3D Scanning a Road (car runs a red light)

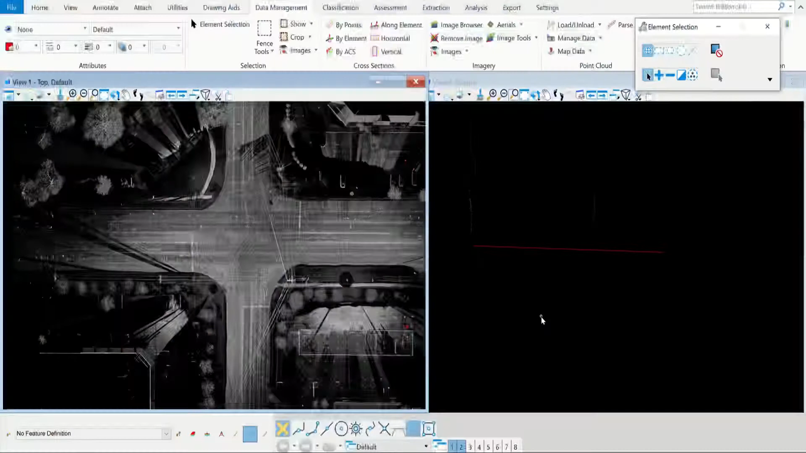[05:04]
this is what the point cloud looks like um it's kind of black and white because um it's intensity so
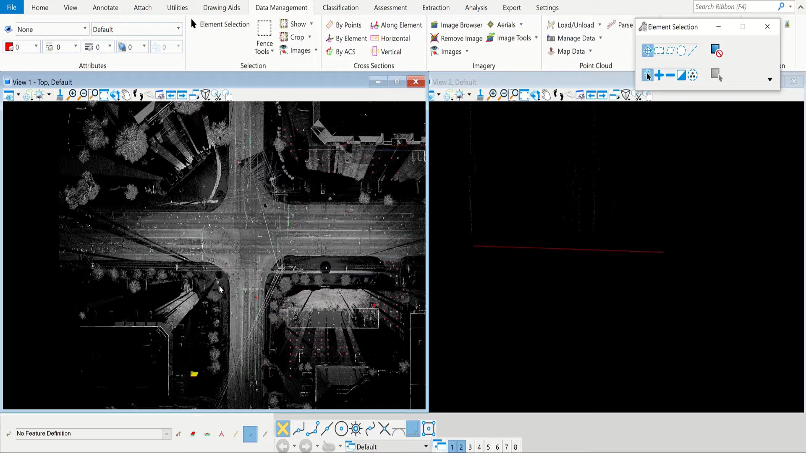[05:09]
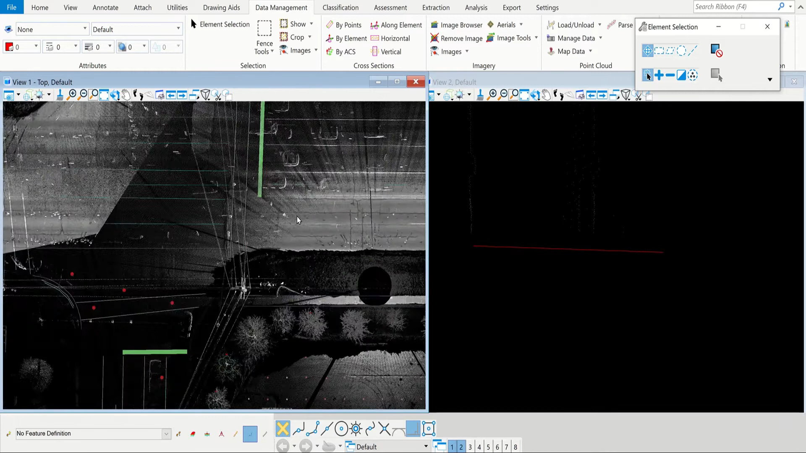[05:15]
harder things like the road surface come back lighter color softer things like the grass in this instance in this
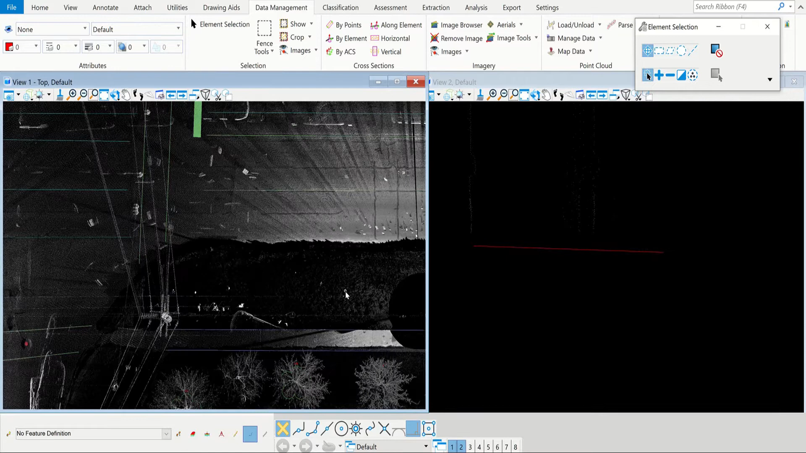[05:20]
instance it's snow actually come back as like a a darker color so yeah uh you can see we had like where this dark circle is is where I was standing when I had the
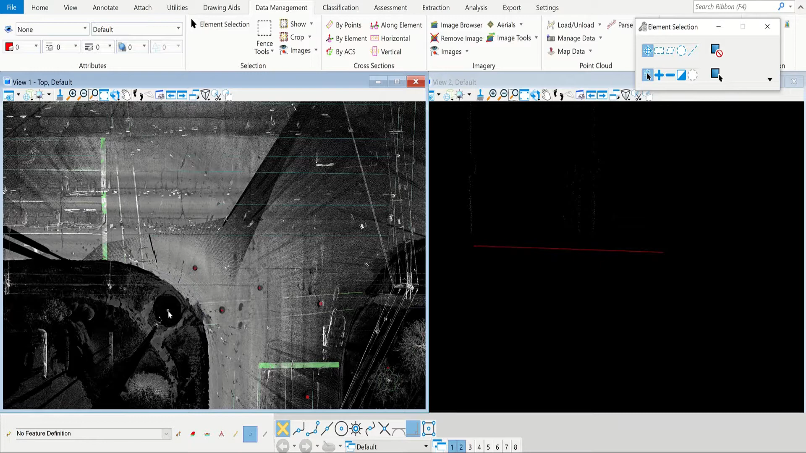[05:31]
total station set up um when I was filming it and then I also have a spot over here where I scanned from and I also have a spot over here where I scanned from um so if you zoom in way close you can see
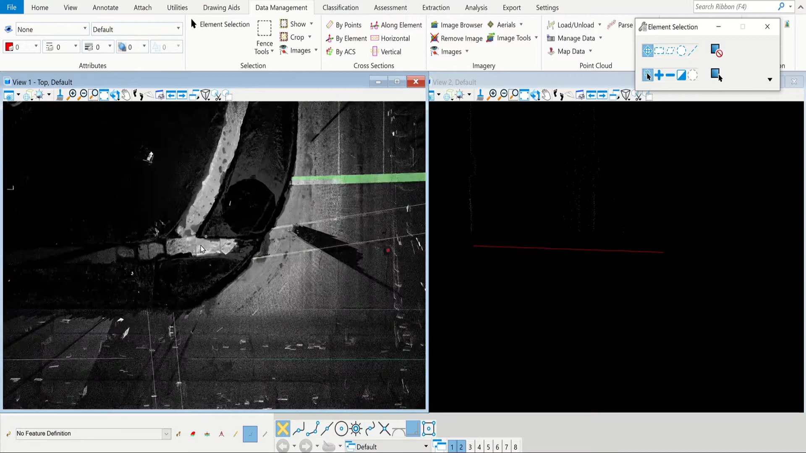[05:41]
this is not an image these are actually like data points I will zoom way in to show you these are individual data points um this
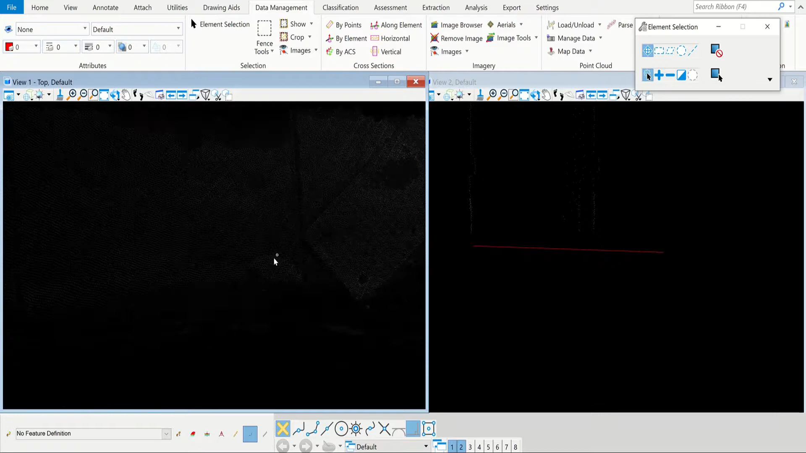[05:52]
is called a point cloud is what we call it but you can see like the level of detail you can see
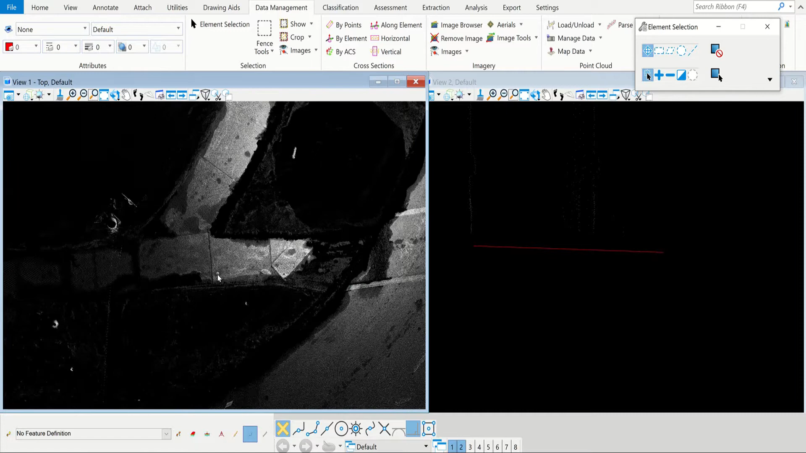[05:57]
the sidewalk all the cracks um you can see all like the lane joints on the road
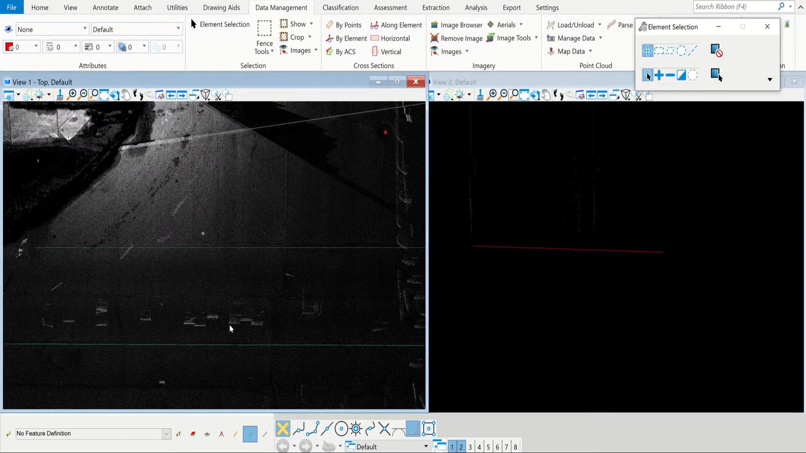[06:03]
you can see manholes really good um it's like there's a manhole here that you can see pretty good you can get elevations and all that stuff
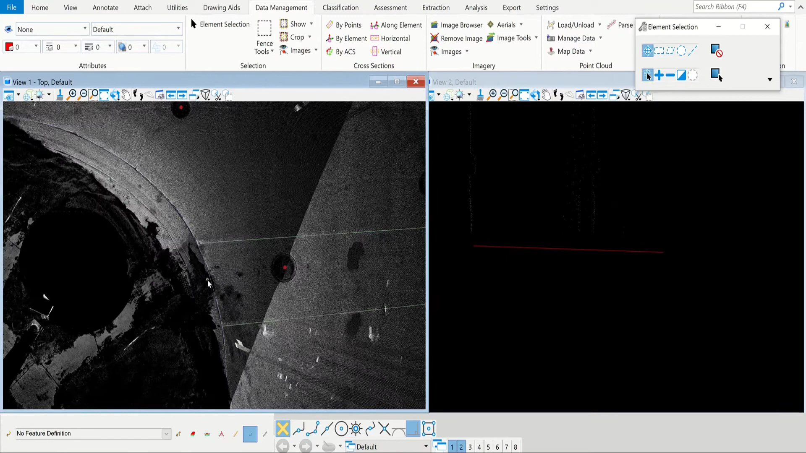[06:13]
um you can see building faces um it's actually kind of cool I can take a cross section here of this building like this
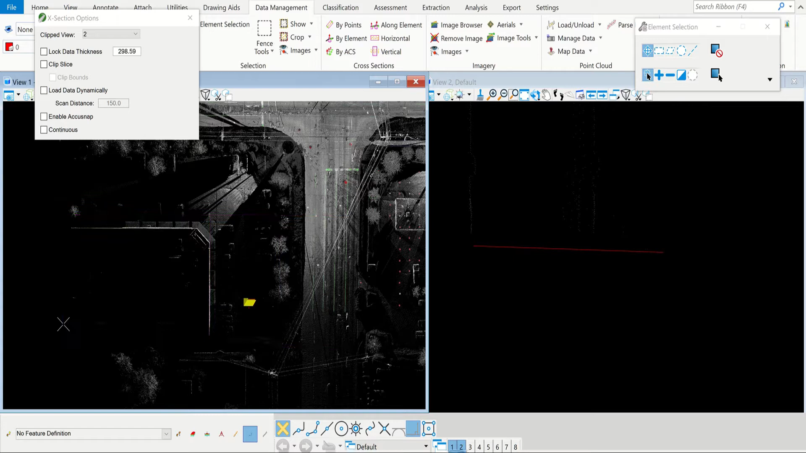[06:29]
and then over on this screen it pops up um you can see the actual building that got located any of the cars that were in the way when I scanned those all get
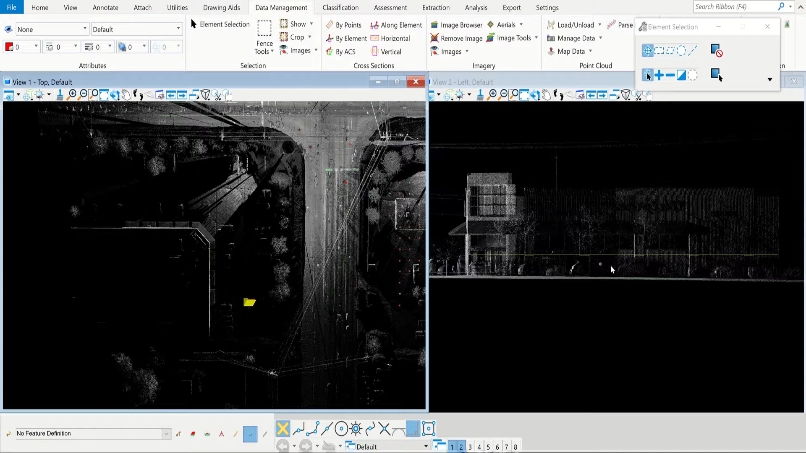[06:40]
picked up and then I can do something else that's cool I can come in here and I can clip out I can whatever is in this purple pink kind of area I can uh clip
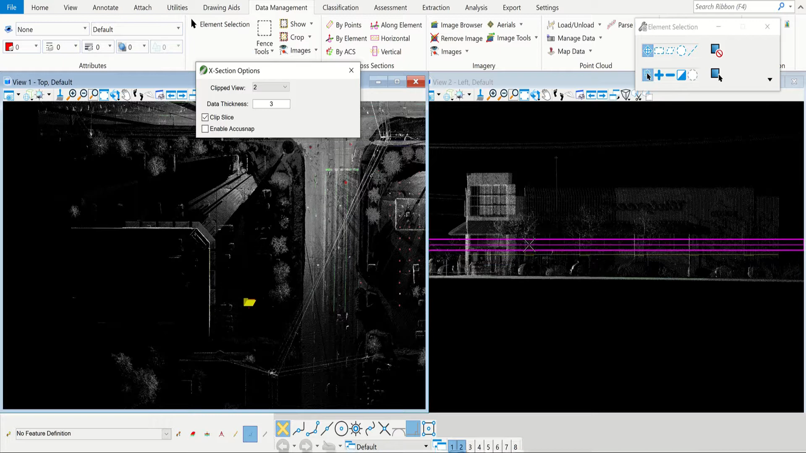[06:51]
that out and then it it allows me to just see this building um the
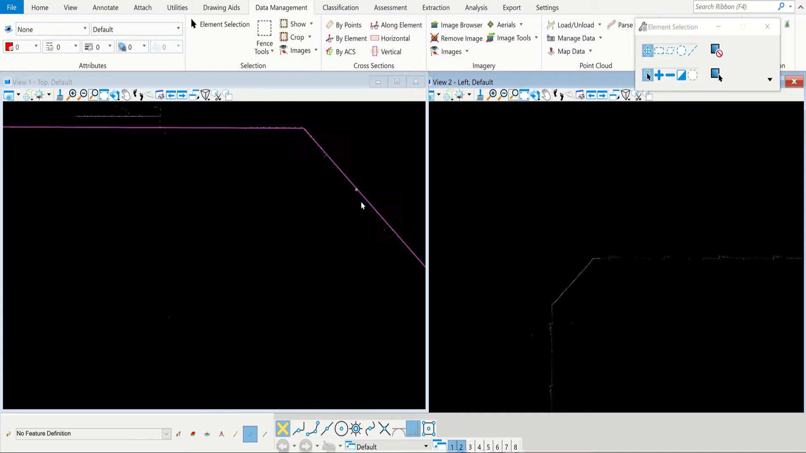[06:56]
data points that were on this building just within that area and then I can take and trace the building lines
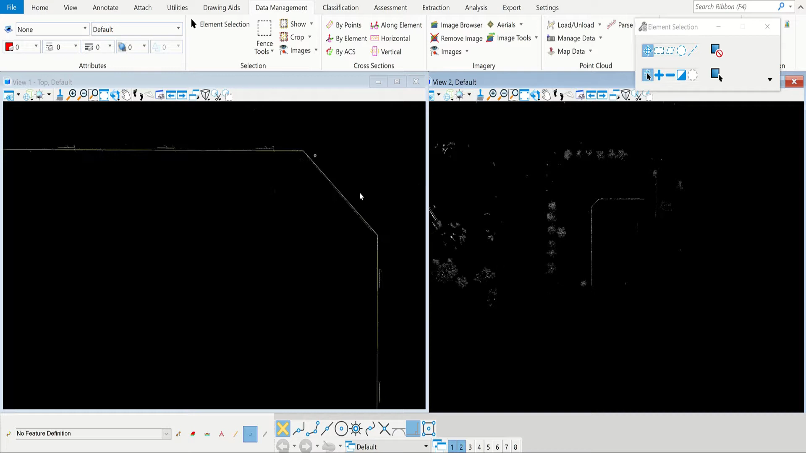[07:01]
and get the location of the building and all that stuff to put the drawing um or uh you know there's a million different things you can do
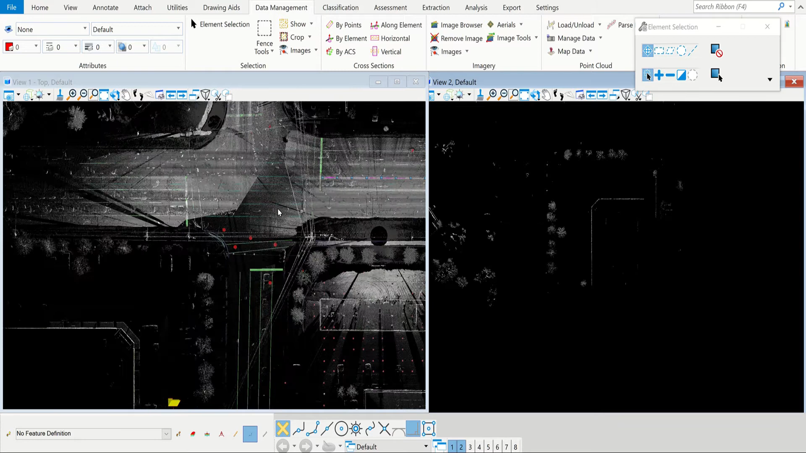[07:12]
um you can take it's just kind of neat to go in here and take cross sections and look at everything
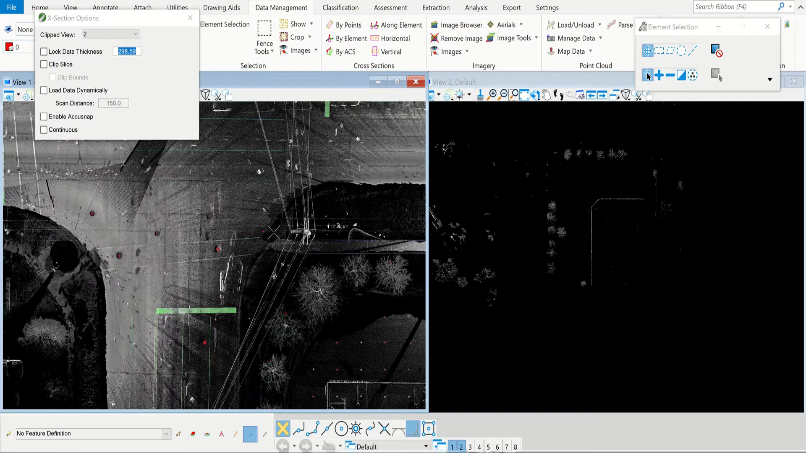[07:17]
um like there's a utility pole that it scanned
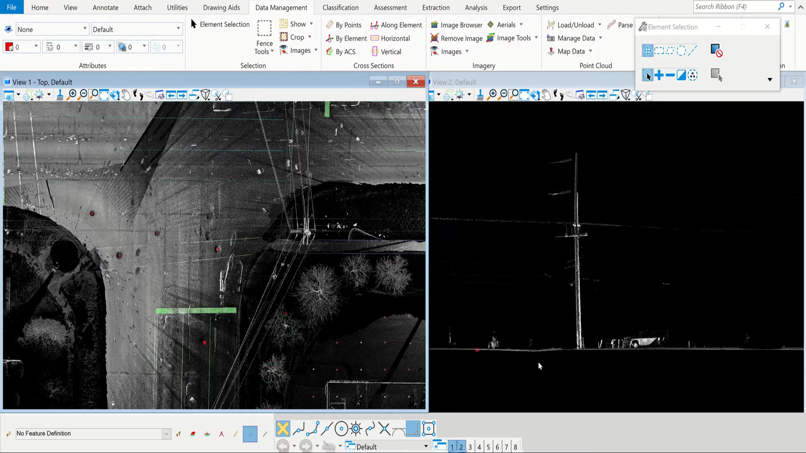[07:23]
uh you can see how all the wires you can crop out everything except